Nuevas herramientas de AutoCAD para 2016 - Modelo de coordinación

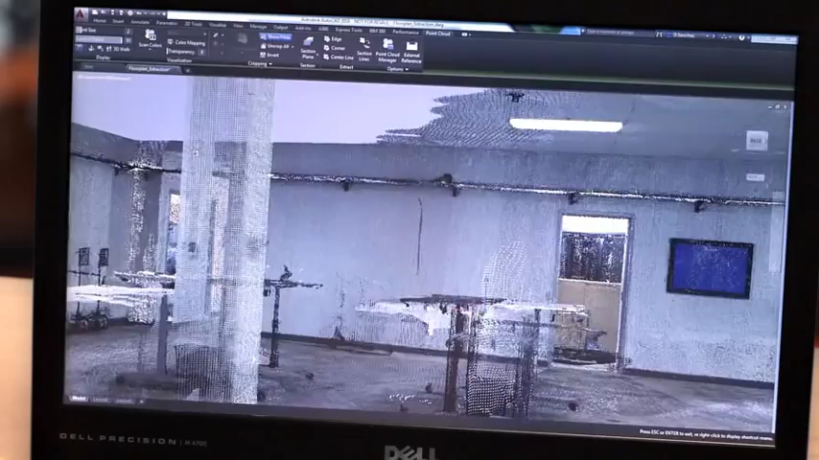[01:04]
We've also made it easy for you to create as-built drawings from the point clouds now more commonly deployed on construction projects.
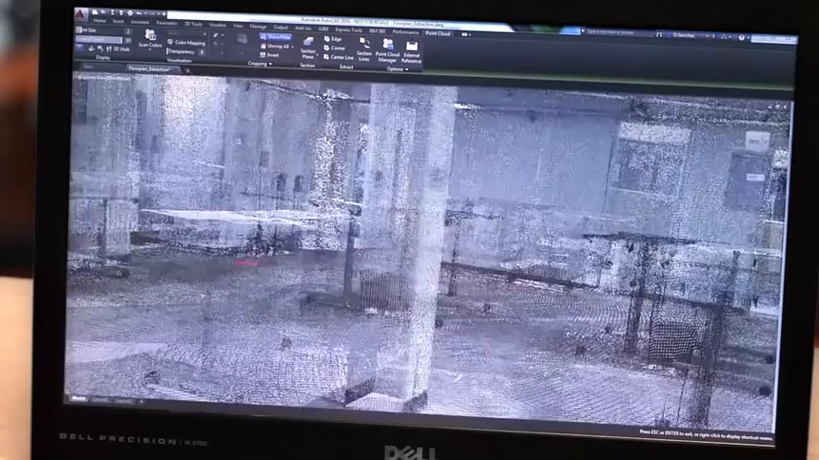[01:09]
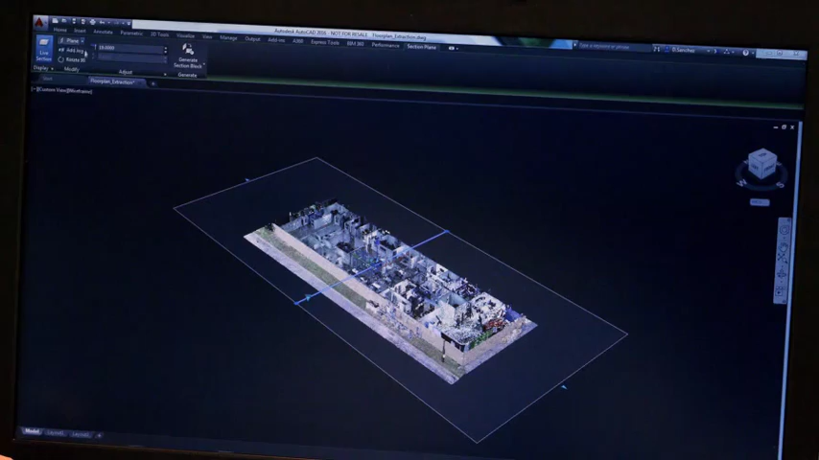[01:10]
Extract your floor plan directly from a cross-section of the point cloud or,